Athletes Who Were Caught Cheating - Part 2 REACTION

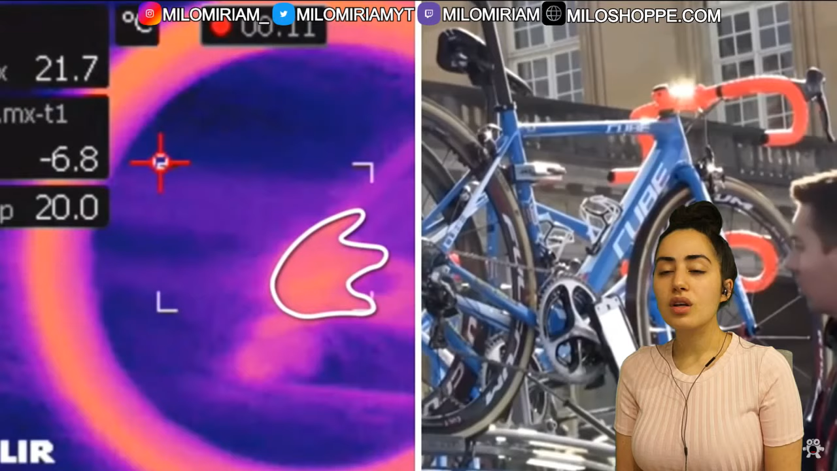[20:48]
easily scan bikes for suspicious looking heat signatures indicating if there were hidden
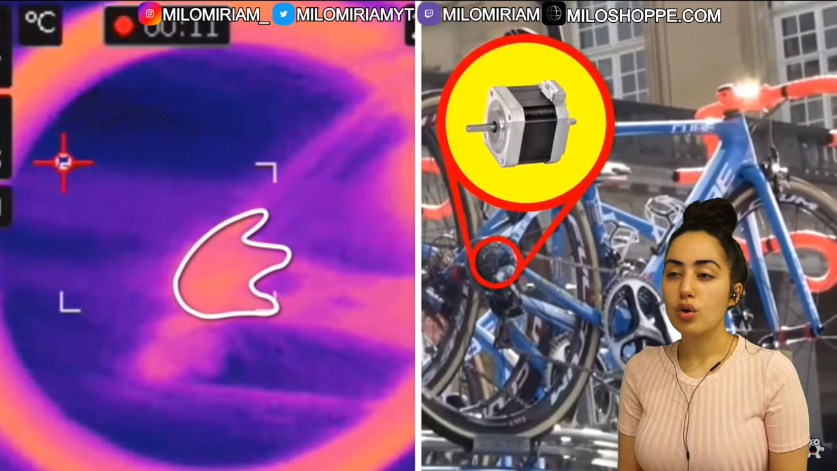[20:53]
electric motors inside the athlete's equipment unfortunately the seat
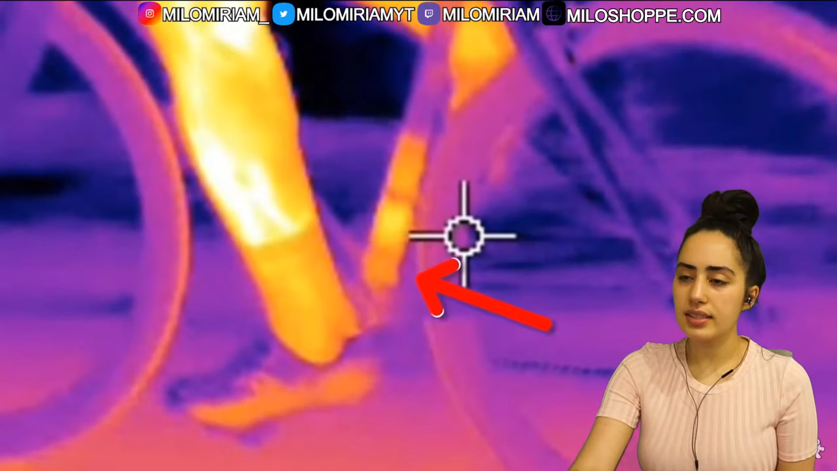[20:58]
tube of andrioli's argon 18 bike lit up on the camera like a christmas tree
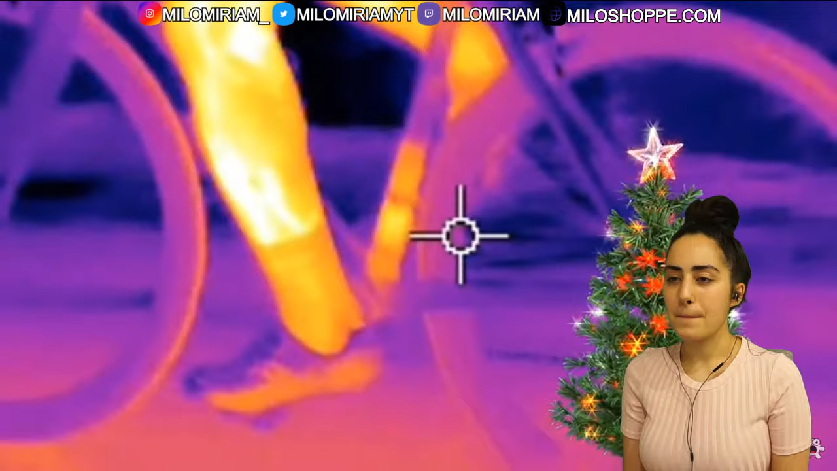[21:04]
and officials ordered him to bring his bike around for inspection but before they could
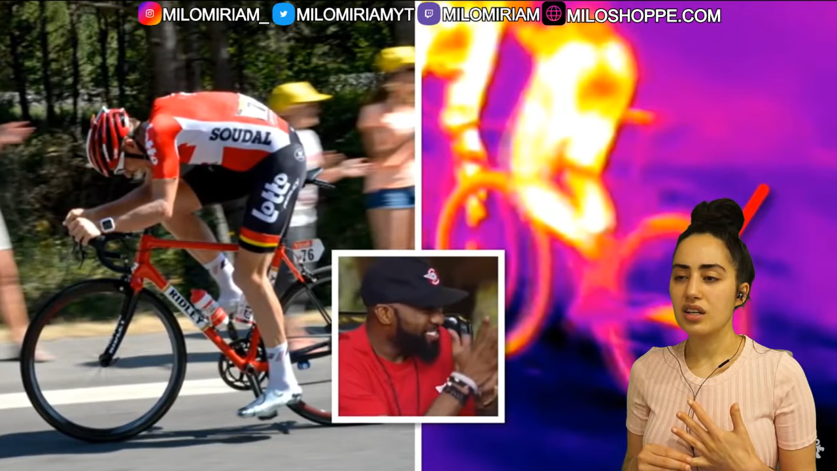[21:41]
be expected from friction alone even though his bike was never checked for a hidden motor the